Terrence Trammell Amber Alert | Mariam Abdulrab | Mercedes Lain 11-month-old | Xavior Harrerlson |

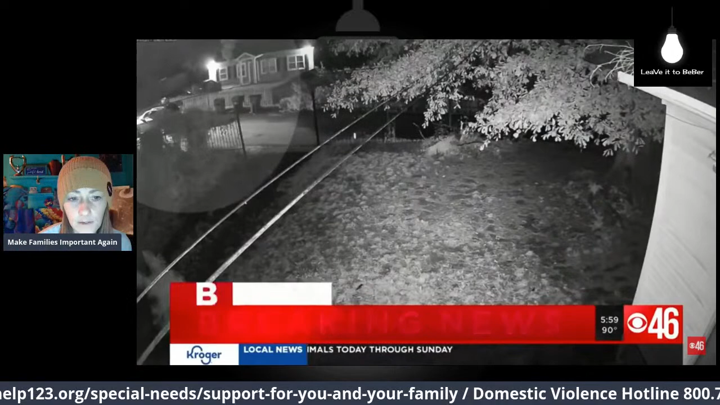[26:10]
You can see the kidnapping. Look up here. In progress.